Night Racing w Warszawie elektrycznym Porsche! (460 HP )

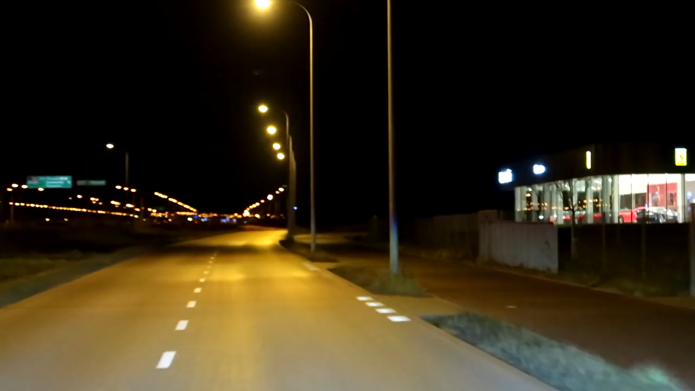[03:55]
Dojeżdżamy właśnie Do wspomnianego salonu A już bym co biorę Co bierzesz?